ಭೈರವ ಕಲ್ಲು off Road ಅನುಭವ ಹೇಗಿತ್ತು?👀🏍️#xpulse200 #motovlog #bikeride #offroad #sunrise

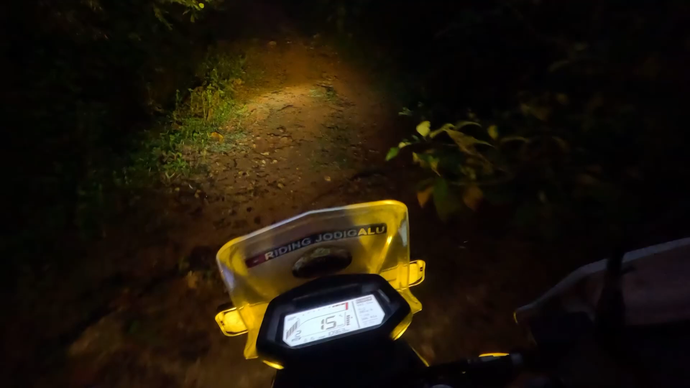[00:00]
ಇಲ್ಲಿ ಜಾರ್ತದ ಅಂತ ಹೇಳಿ ಆಗ್ತದೆ ಹೋಗುವ.
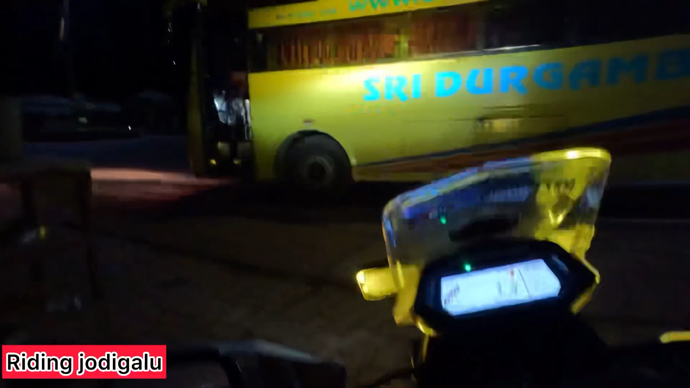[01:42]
ಸ್ವಲ್ಪ ತೋರಿಸ್ಬೇಕಲ್ಲ ನಿಮಗೆ ನಾವು ಹೋಗೋದು, ನೋಡು ಹೇಗಂತೇಳಿ. ಹೋಗ್ತಾ ಇದ್ದೇವೆ.
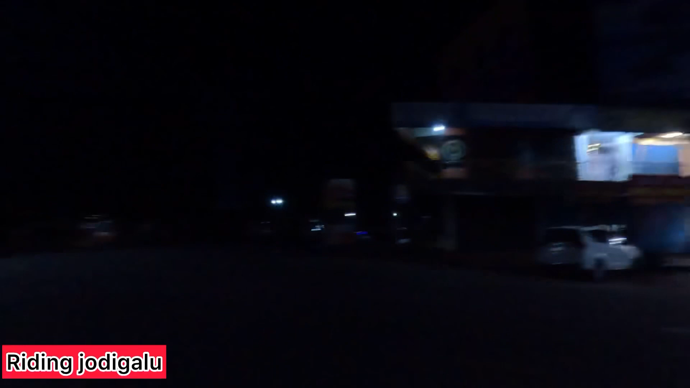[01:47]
ಉಜಿರೆ ಸರ್ಕಲ್ ಕ್ರಾಸ್ ಆಯಿತು.
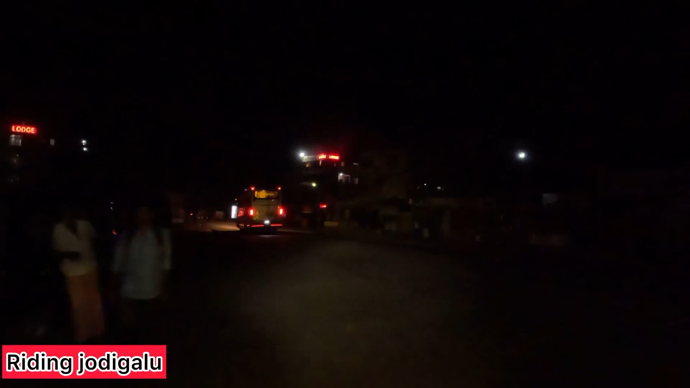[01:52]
ತುಂಬ ಟೈಮ್ ಆಯಿತು ಇಷ್ಟು ಬೆಳಿಗ್ಗೆ ನಾವು ಹೋಗದೆ ಅಲ್ವಾ.
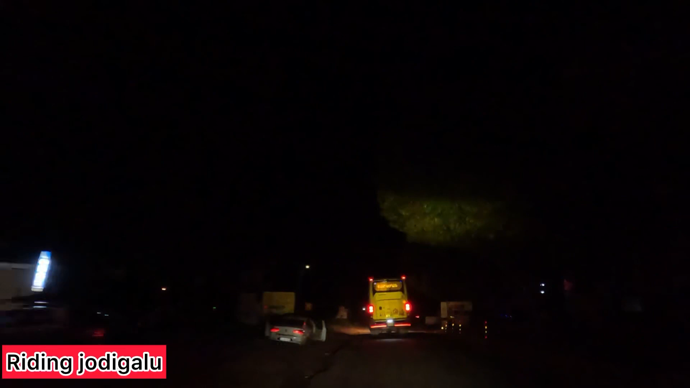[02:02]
KSRTC ಬಸ್ ಒಂದು ಹೋಗ್ತಾ ಉಂಟು ಗಮನಿಸ್ಬೋದು. ಜಿಮ್ಮಿಗೆ ಹೌದು, ನಾವು ಇವತ್ತು ಲಾಗ್ ಮಾಡ್ಲಿಕ್ಕೆ ಹೋಗೋದಲ್ಲ. ಎಸ್, ಎದುರುಗಡೆ ಬಸ್ ಗಮನಿಸ್ಬೋದು, ಹೊಸ ಬಸ್ ಅದು, ಪಲ್ಲಕ್ಕಿ ಅಂತೇಳಿ. ಮೊನ್ನೆ MLA ಅವರು ಅದನ್ನು ಬೆಳ್ತಂಗಡಿಯಿಂದ ಬೆಂಗಳೂರಿಗೆ ಇನಾಗ್ರೇಷನ್ ಮಾಡಿದ್ದು ನೋಡಿದ್ದೆ ನಾನು. KSRTC ಹೊಸ ಬಸ್, ಭಾಳ ಒಳ್ಳೆದುಂಟಲ್ವಾ.